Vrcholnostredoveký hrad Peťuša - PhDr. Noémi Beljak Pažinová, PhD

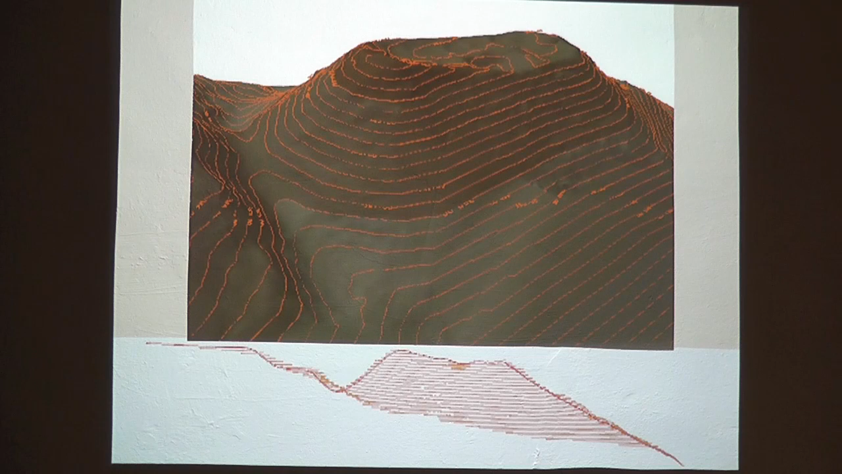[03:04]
a potom vlastne samotný areál Hradného kopca, tu ešte vlastne profil, silueta, veľkosť rozmery, a vnútorného areálu, areálu nádvoja, 44 x 24 metrov.